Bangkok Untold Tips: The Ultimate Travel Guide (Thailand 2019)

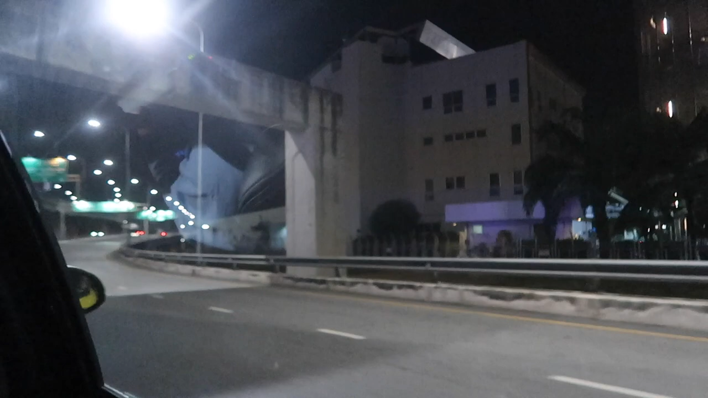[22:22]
I was going from the airport of Thailand all the way to my location which was more